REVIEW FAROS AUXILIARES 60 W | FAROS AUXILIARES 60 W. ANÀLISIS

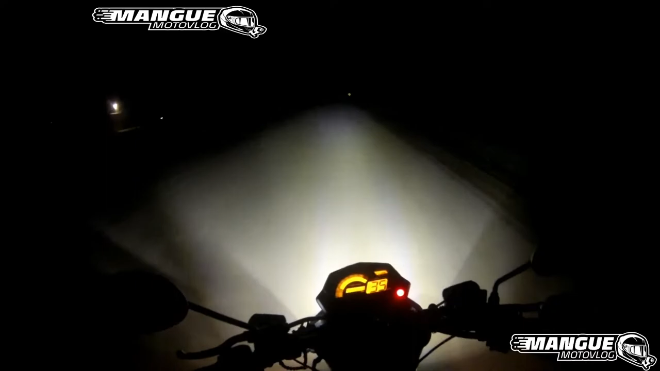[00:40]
Bueno, tenemos que los faros Así es como alumbra, obviamente no se puede apreciar muy bien con la GoPro No sé si se va a ver Pero tiene un rango muy amplio De lo que es todo acá el panorama del frente Me alumbra, pero tremendo como alumbra Y puedo notar la diferencia con los otros faros
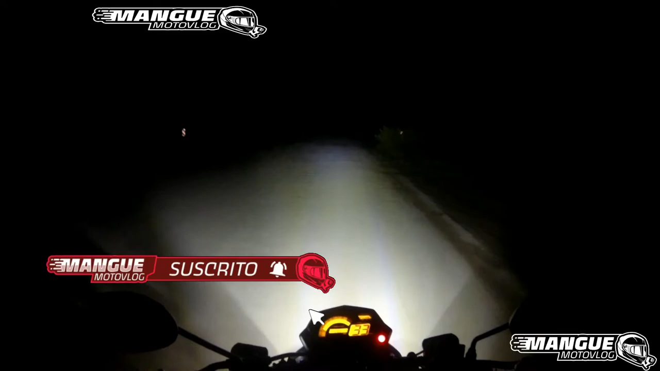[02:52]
Un relay Aparte Para cuidar la instalación De la moto Y cuidar obviamente La batería Tremendo Como se ve Alumbra Una barbaridad